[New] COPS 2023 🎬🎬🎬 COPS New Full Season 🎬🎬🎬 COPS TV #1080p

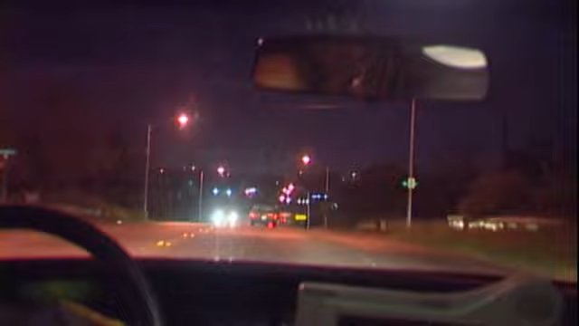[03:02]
We're gonna have to approach him fast. Doors 221, copy TV.
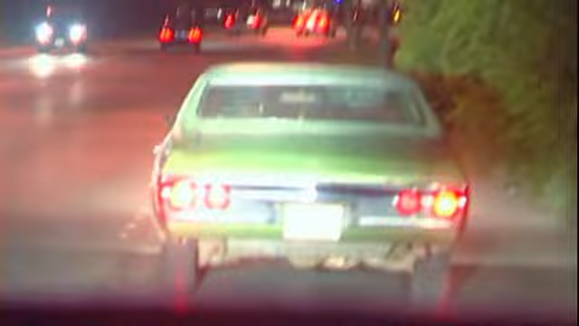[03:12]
Gonna be out with Texas plate Henry 12, about the 1400 block of East Rosedale.